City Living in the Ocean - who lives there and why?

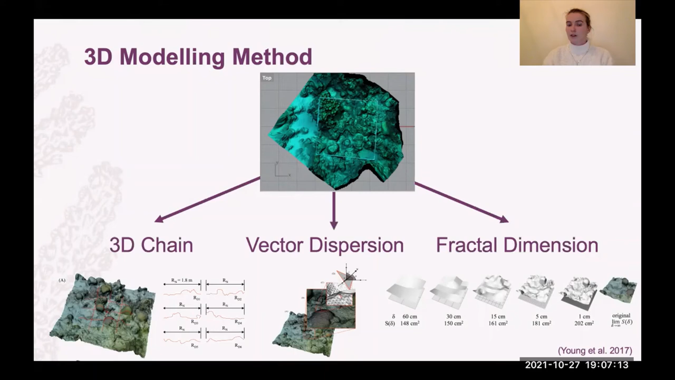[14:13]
The other one that we've got is vector dispersion, which I will talk about a little bit more, but it's basically the angles of the contour of the reef, as well as fractal dimension, which is a mathematical measurement of fractals, which can be done at different scales. So vector dispersion is basically it estimates the variance in between all the vectors and so places a grid over the piece of reef that you've got, like a computer grid, you're not physically placing on the reef,
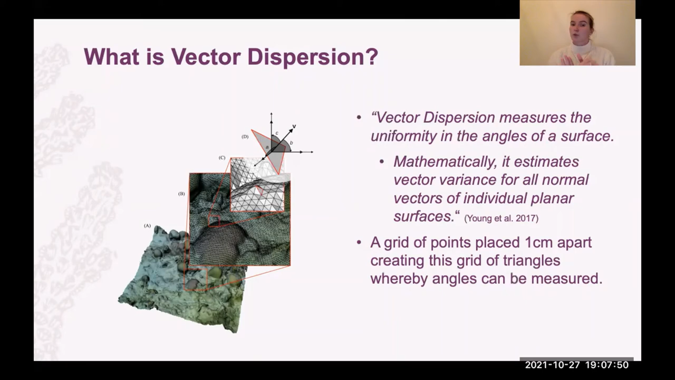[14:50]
it doesn't when you're back in the dry lab, which puts points that are placed one centimeter apart and it measures the angles between these, which can give you a measure of rugosity as well.